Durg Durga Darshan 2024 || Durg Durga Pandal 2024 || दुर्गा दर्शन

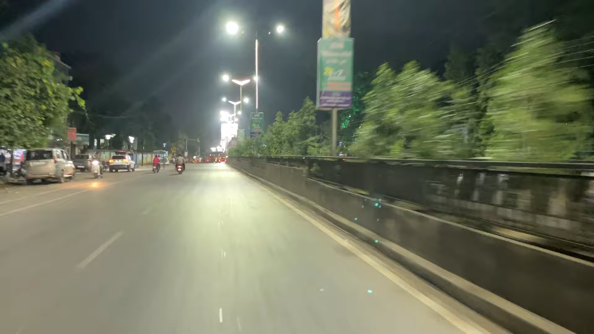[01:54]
फिलहाल गाइस अभी अपन गंजपारा पहुंच चुके हैं।
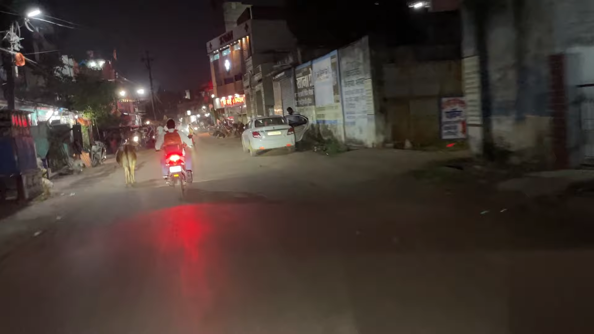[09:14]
नागपुर अपन चल ही रहे थे, और रास्ते पे आता है केलाबाड़ी, तो केलाबाड़ी में फिलहाल गाड़ी अपन पीछे पार्क कर रहे हैं।